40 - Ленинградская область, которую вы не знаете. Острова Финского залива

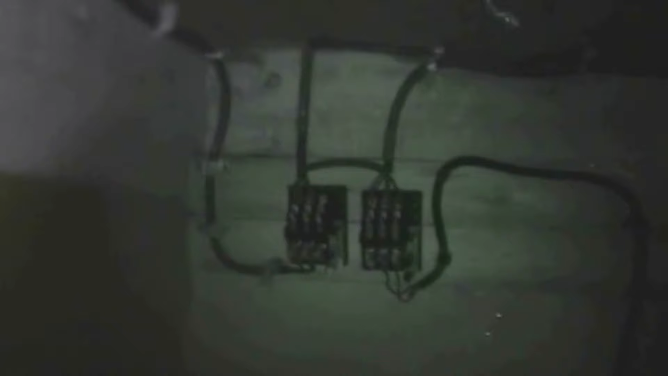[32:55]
Это, видимо, автономное было управление маяком. Вот даже выключатель цел, но лампочки нет.
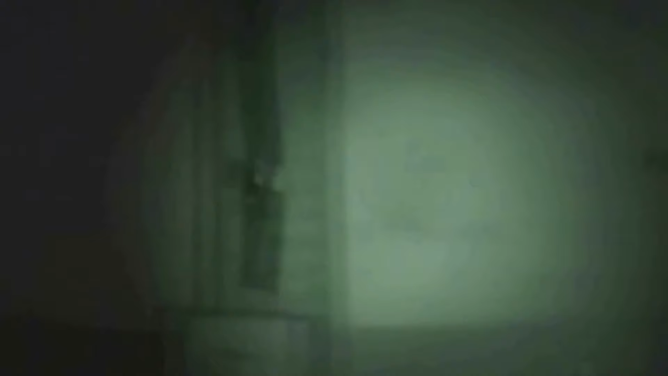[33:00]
Да, а выключатель даже цел. Вот. И, соответственно, вот такое здесь помещение.
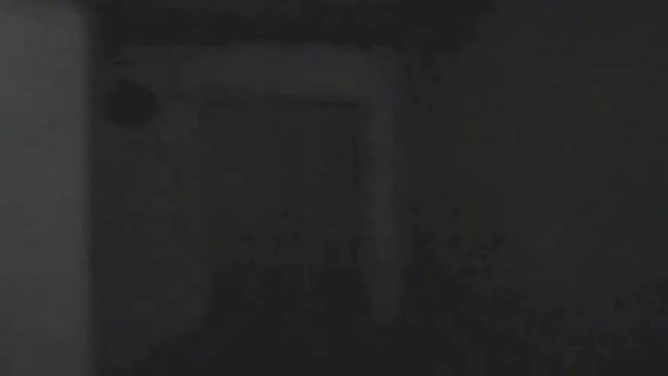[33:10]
Вот. Это значит такой бункер автономный для управления маяком.
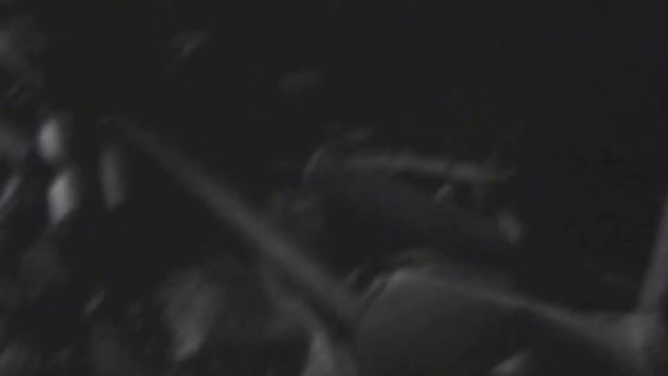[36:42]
а больше вот тут какие-то трубы.
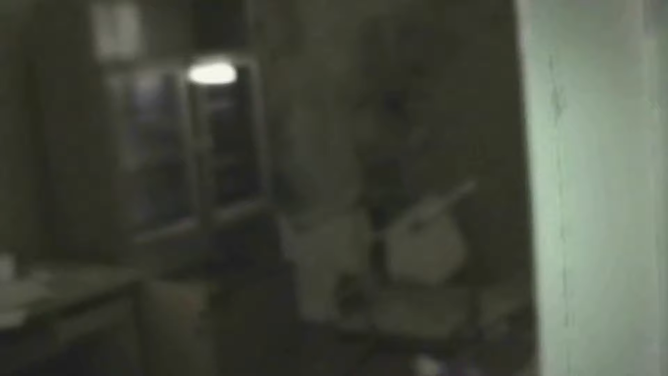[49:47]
Вот, типа как в Припяти, здесь такой разгром.
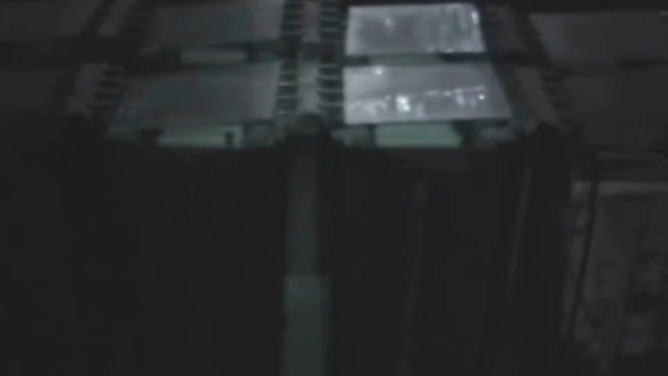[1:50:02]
То есть это стеклянная банка и там пластинки. Вот с тех времен довоенных. То есть это древние аккумуляторы, какая прелесть.
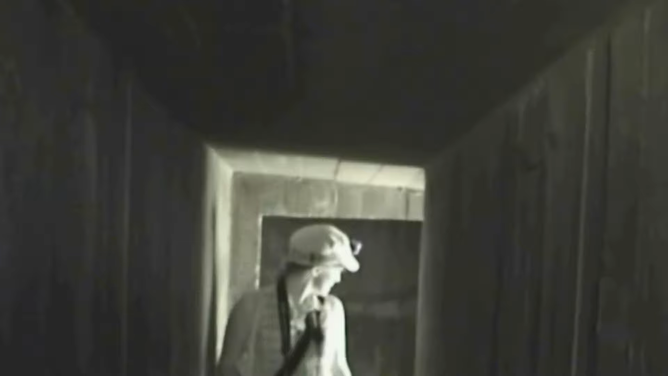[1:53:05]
Вот эти, скажем так, с позволения туннели, видны вон следы опалубки,